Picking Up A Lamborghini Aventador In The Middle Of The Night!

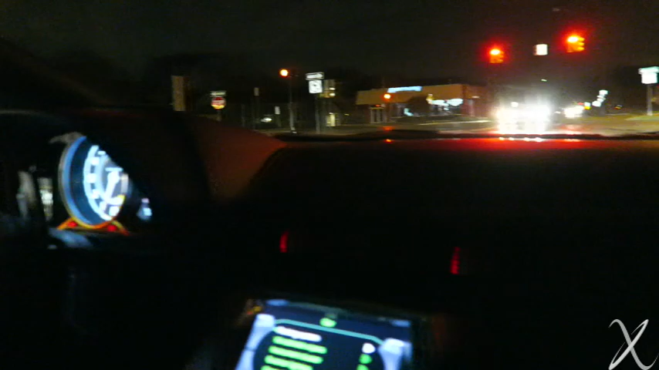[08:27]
Oh, there's a cop right there in that corner there. You're gonna look out now. You can't do anything too stupid immediately.
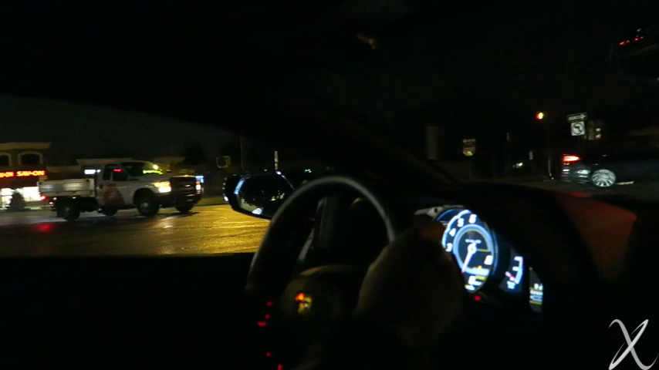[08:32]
Yep, exactly. Oh, God. Don't rev at him like he did in the GT3 RS. Hey, right. I know.